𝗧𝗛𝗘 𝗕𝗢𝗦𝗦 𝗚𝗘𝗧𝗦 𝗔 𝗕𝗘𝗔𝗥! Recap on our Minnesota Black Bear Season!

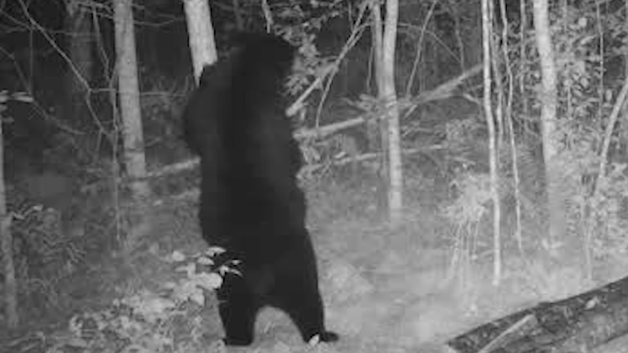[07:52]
Now, we didn't get this one. I didn't get that one. I got to see him while I was in the stand.